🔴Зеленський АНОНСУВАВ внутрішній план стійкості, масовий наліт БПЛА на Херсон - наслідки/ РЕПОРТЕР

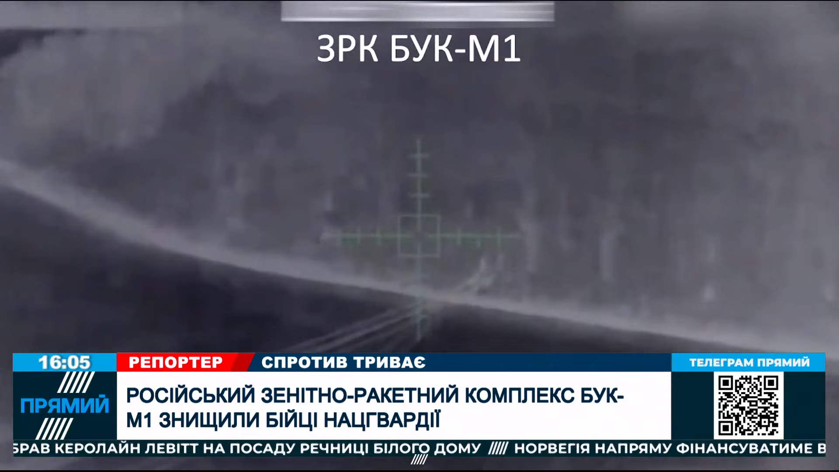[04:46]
Операцію зі знищення російської техніки виконали бійці підрозділу ударних БПЛА 27-ї Печерської бригади Національної гвардії.
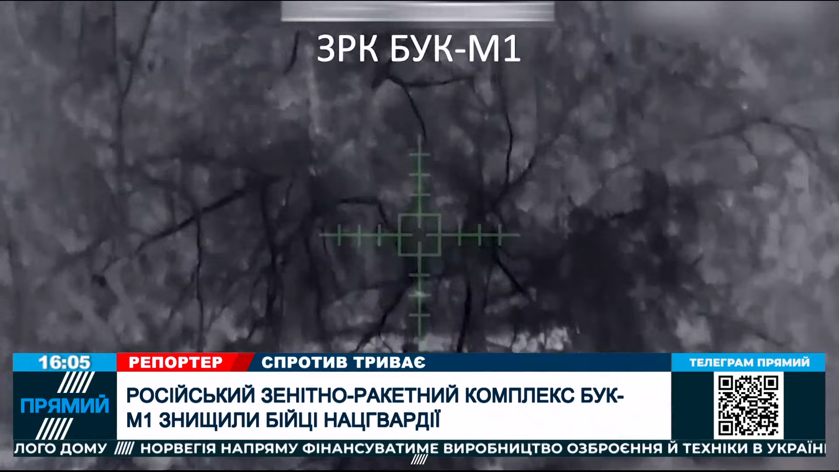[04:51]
Ворожі ЗРК вони виявили під час розвідувальних дій на одному із найгарячіших напрямків фронту.
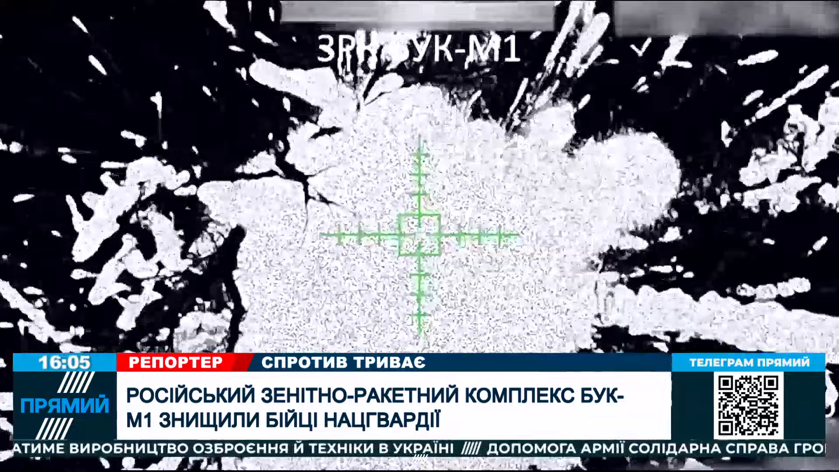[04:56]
За словами Клименка, залежно від модифікації, вартість такого ЗРК може сягати 100 мільйонів доларів.